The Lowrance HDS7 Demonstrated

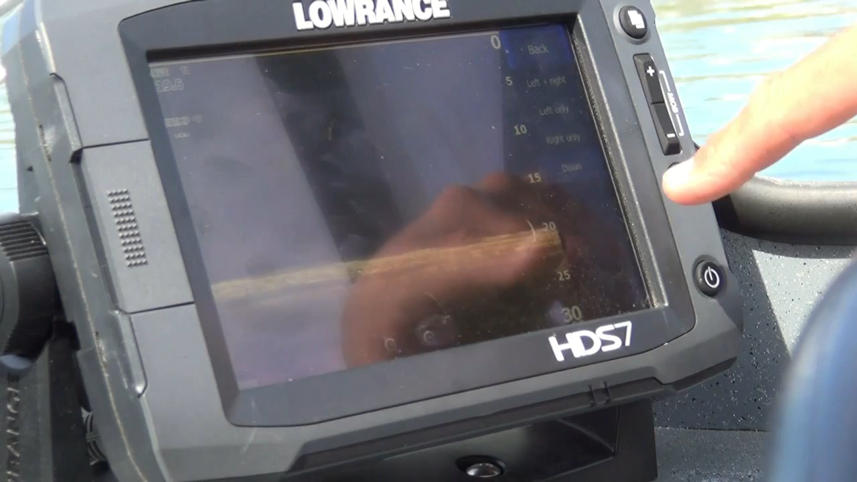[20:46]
It's very easy, very user-friendly to use. Let's go back in here. We can also change our color palettes. I like to use Structure Scan a lot. Go back in here, view my palette. I can change the color. I can go to a green background. I can go to a blueish background. Oops, let me just slide the menu up here. A blue background, which I really like for my personal use. But you've got about nine different settings here, which you can change your color background on this unit. It's real easy to do.
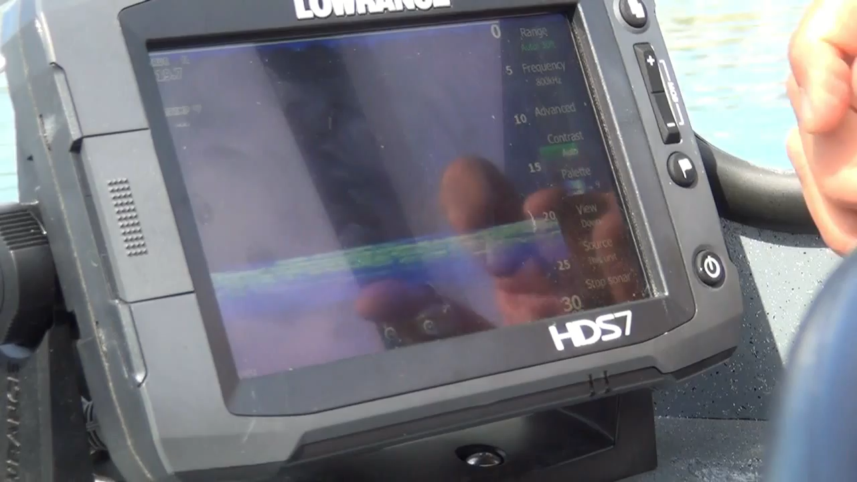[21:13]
Hit back and just grab it when you're done and slide it off to the side to get your full picture. So that's some of the really basic features that I use on this unit. Now with that blue too, any kind of bottom structure like a log or a tree is going to show up in white. Right, that's correct. Or a fish. Correct. I can see why you like that. It's a good contrast color. And it's real obvious what you're looking at. Yeah, like I said,
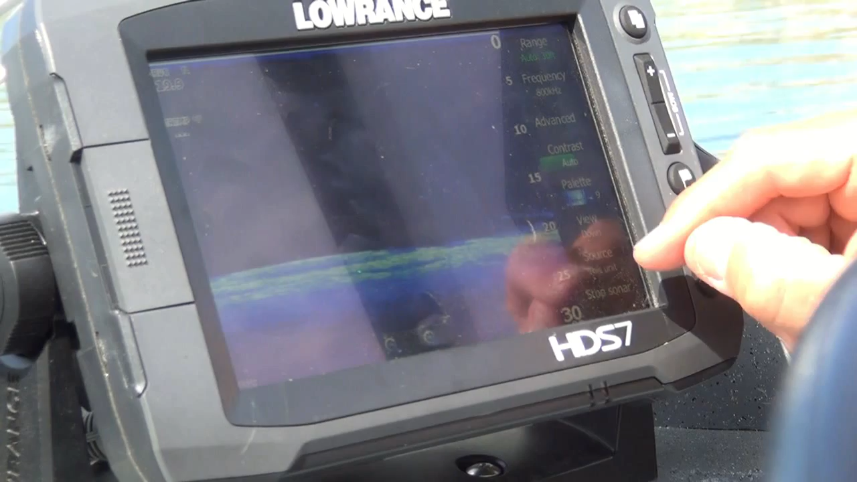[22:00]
what's neat is you can customize just about every aspect of this unit right down to the color very easily with a touch of a button. You can go to red or whatever you color, green or it's just so easy. And then just everything's touch of a button. And then you can, if you're done with it, just slide it. Oops. Go back, slide it off to the side. You got your full picture. Yeah. Well, you know, Bill, I was scared to death of this unit because I thought it was going to be so complicated I'd never be able to navigate through it and I'd wind up using just one or two features. What you've shown me is that it's very simple actually to move through this unit just using the menu page. It's already got pre-formatted
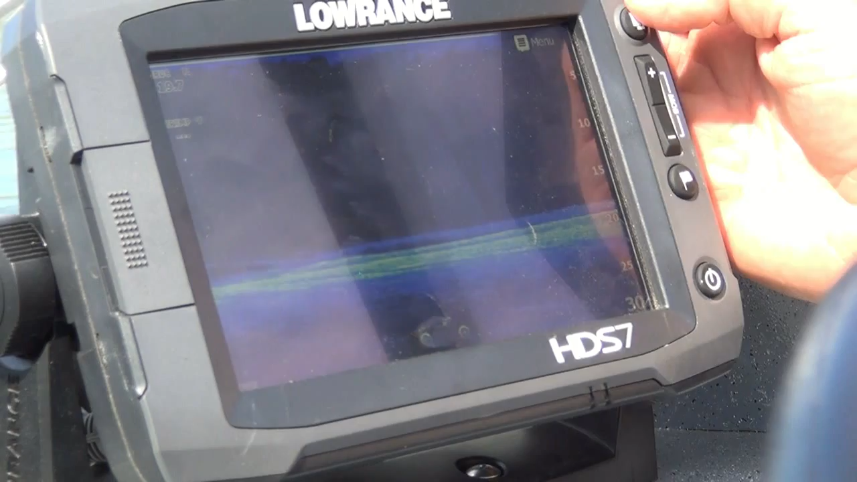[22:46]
screens and then you can customize it as you showed just with the touch of your finger. You've walked through all the basic elements in just a few minutes. Exactly. That's what I like. It was very user-friendly with the touchscreen. I can go right back in, look at my sonar, hit the menu. You know, I can go out of auto to manual screen or whatever you want. You can zoom in. There's also another thing I want to show you on here which I found very interesting is that this has a feature called trackback which let's say we went over a rock pile about 10 minutes ago.
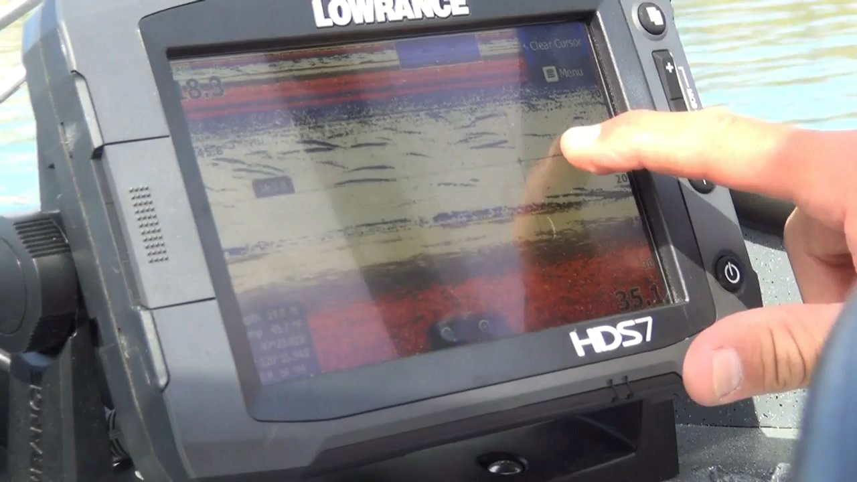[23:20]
I can actually grab this screen and slide it back and go back into history and see where that rock pile was. Now let's say, let's just say for instance there was a tree right here and I wanted to go back to that tree I can tap on that screen hit waypoint
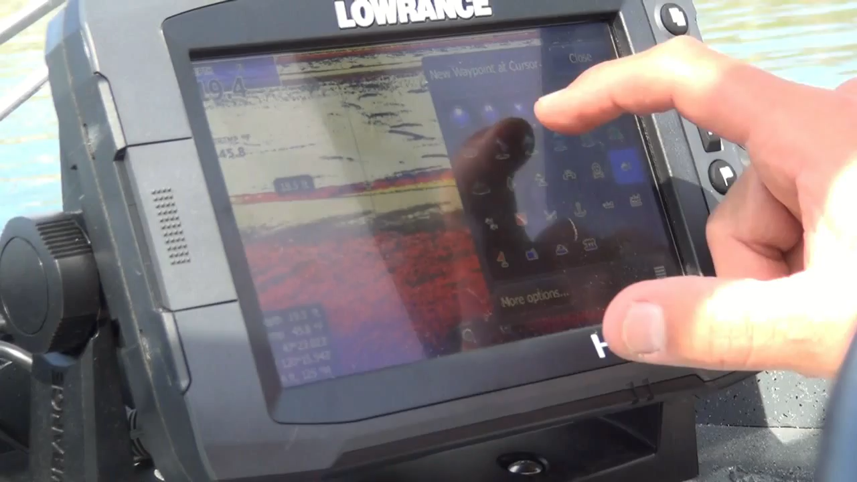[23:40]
and let's say I'm going to put an X there and now I've set a waypoint on something that I went over 10 minutes ago and now all I have to do is go into my GPS page hit go to and go right back to that page.
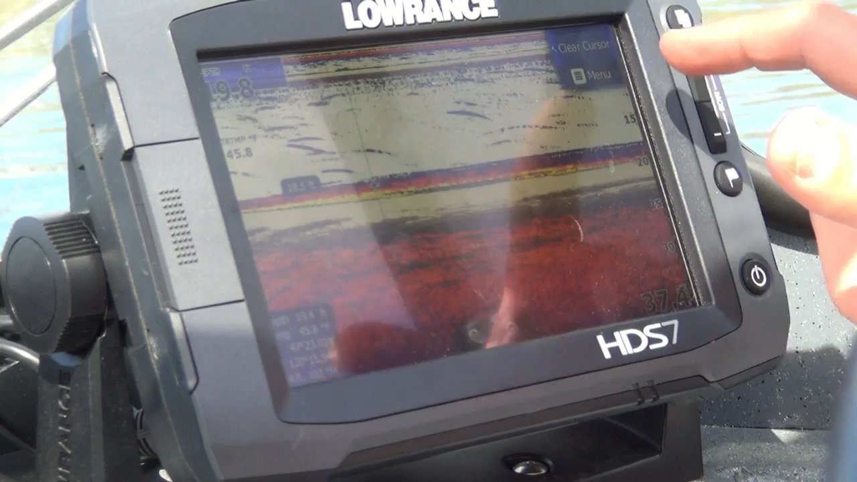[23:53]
I just hit a button now I'm up to current information. so you can actually go back in history just by grabbing the screen and set waypoints wherever you would like. Isn't that neat? So often we go over a tree or a rock pile and we've drifted off it's totally off the
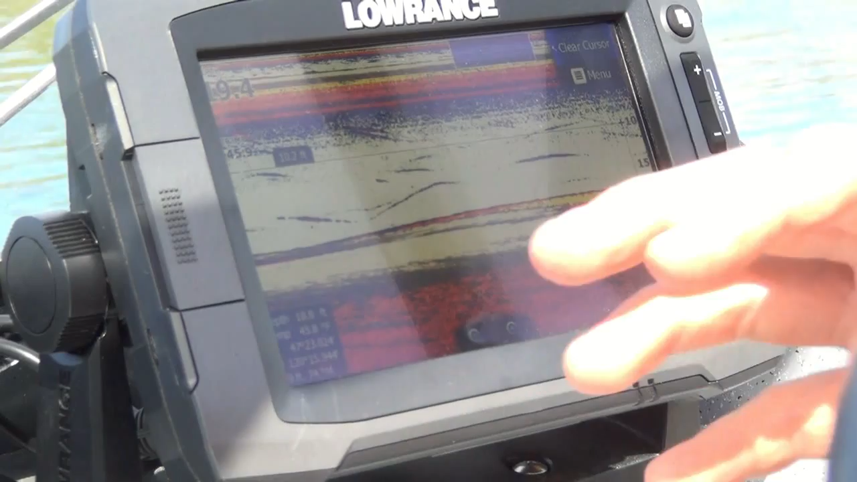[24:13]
screen and instead of trying to drive back there we can just grab the screen pull it back go and set a
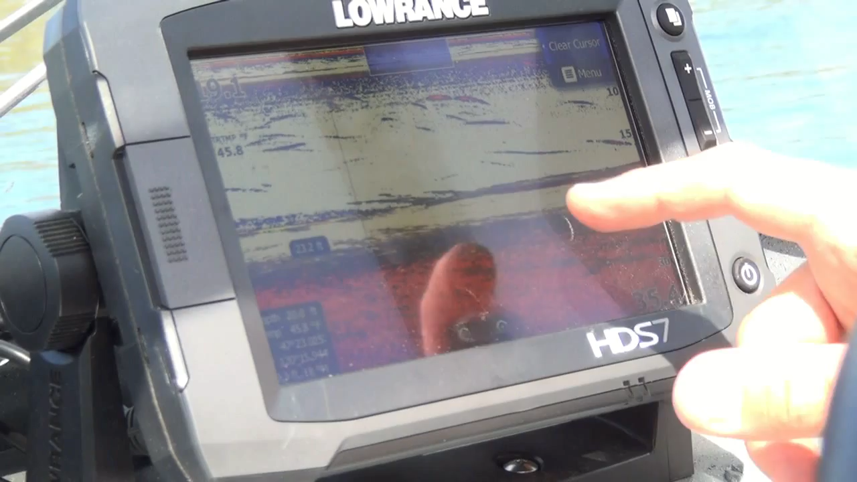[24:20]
waypoint on there hit the waypoint button give it a symbol and go right back to there just hit our we'll hit our navigational page we'll clear that
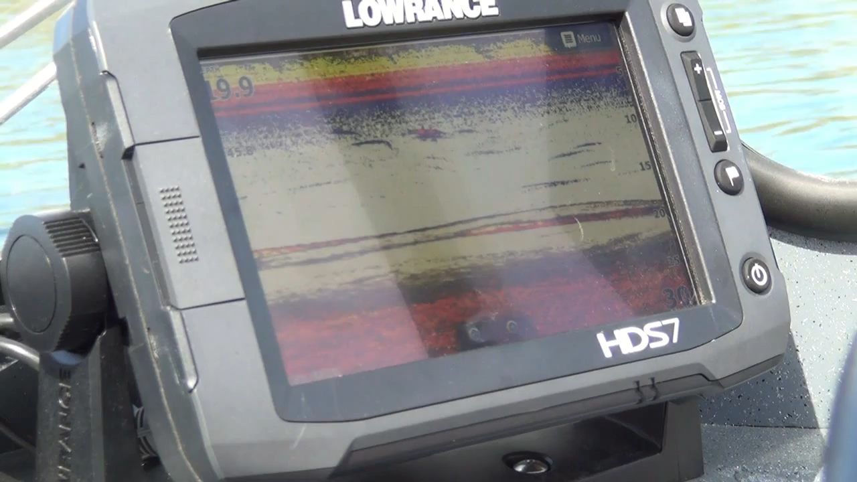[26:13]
so you really get a lot of information with this new unit if you run in the structure scan well let's do that then I'm going to shut the camera down we're going to run
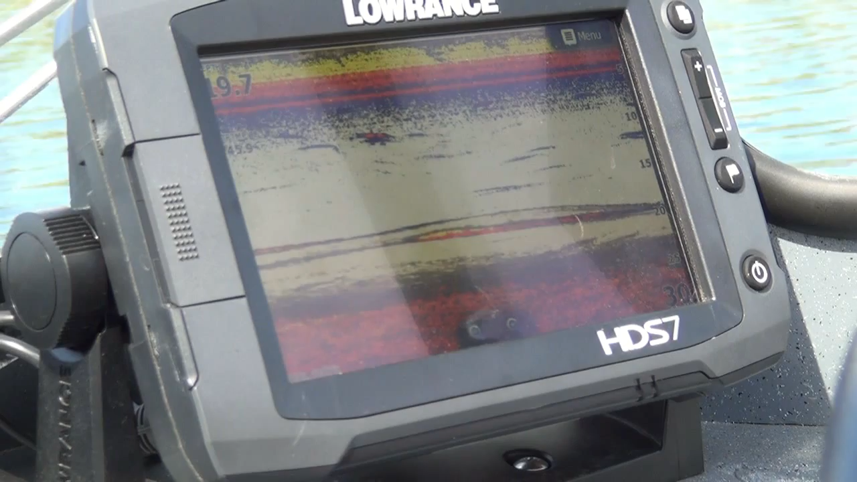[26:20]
up and find something on the bottom here and then show you the kind of detail you're going to expect by using that structure scan